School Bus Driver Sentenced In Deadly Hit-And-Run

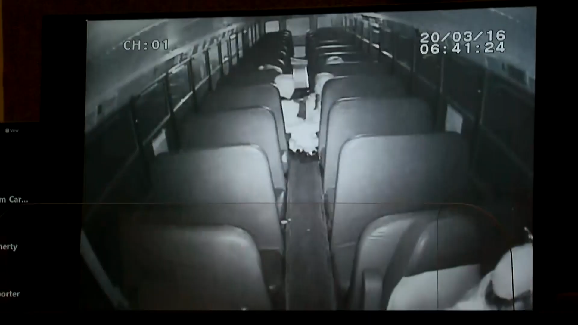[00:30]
PROSECUTORS PLAYED THIS VIDEO SHOWING JASON RINDERS DRIVING A BUS WHEN HE HIT DOHERTY.
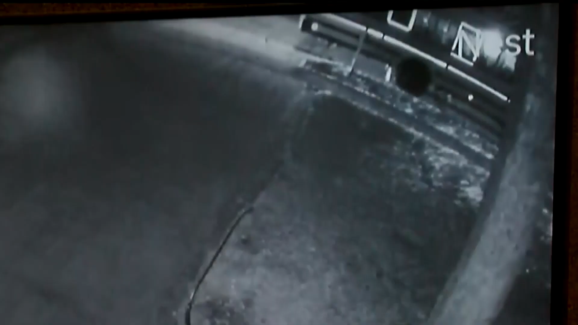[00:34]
ANOTHER DRIVER COMES ON THE SCENE AND RINDERS GETS BACK IN THE BUS.
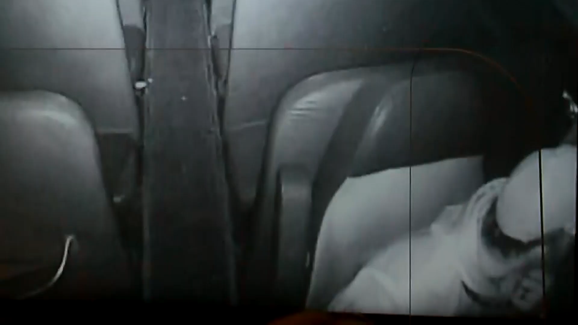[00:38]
HIS HANDS AND HIS FACE LOOKING IN THE MIRROR.